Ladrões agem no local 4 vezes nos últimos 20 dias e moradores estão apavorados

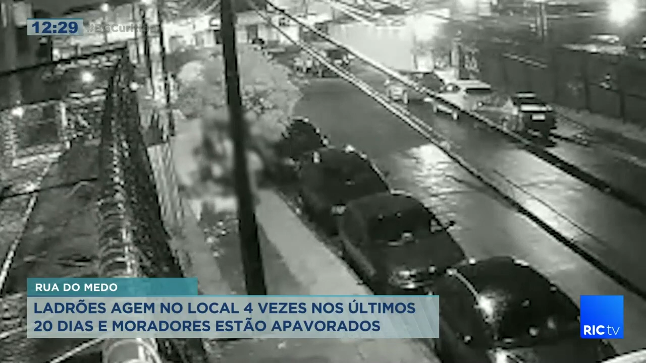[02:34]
A dona e o filho aparecem logo em seguida. Todos os furtos foram registrados em um intervalo de apenas 20 dias.